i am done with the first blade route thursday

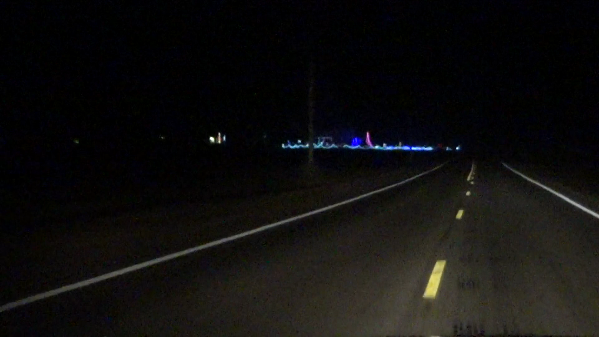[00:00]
Hi everyone. I'm just about done with the first grow. This house they decorate every year for Christmas. And it seems like they added more to it.